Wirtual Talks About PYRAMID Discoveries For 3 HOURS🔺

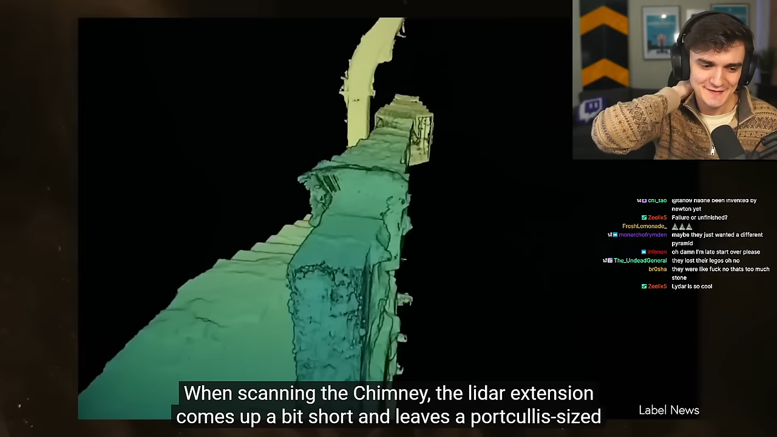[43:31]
portcullis-sized hole in the data. The scan just barely grazes a portion of a stone still sitting on the upper ledge.
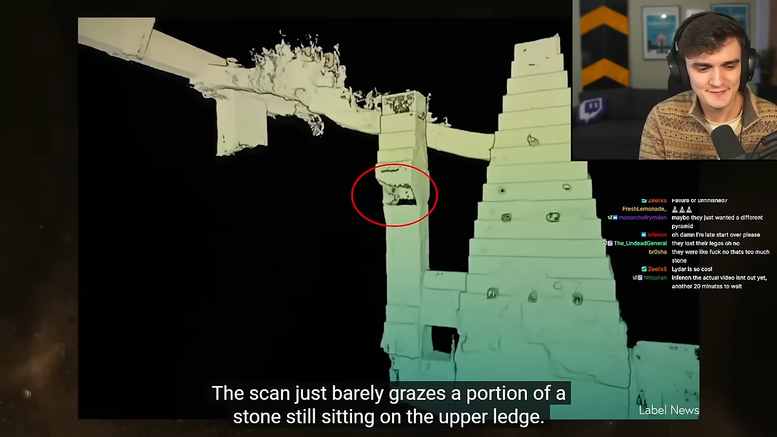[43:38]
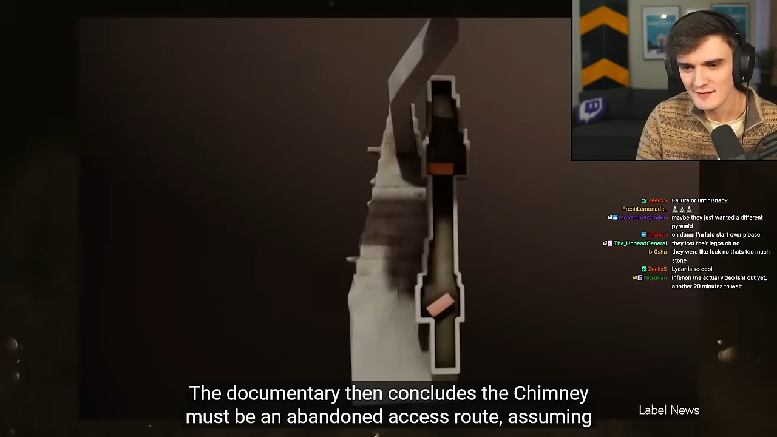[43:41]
The documentary then concludes the chimney must be an abandoned access route,
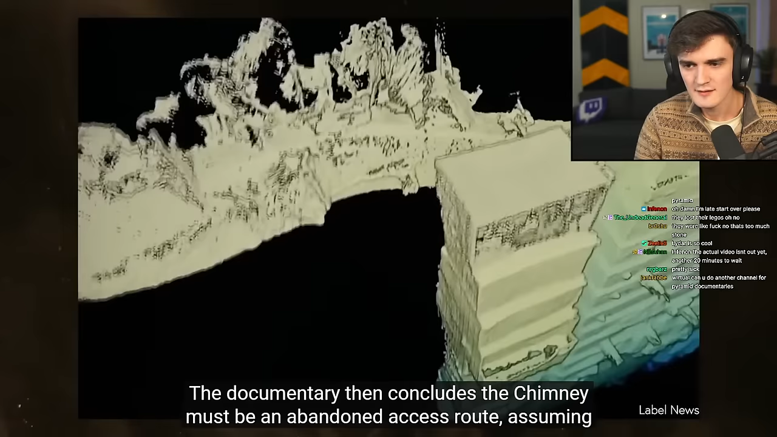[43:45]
assuming this fragment is what remains of a stone that was intended to be tipped over.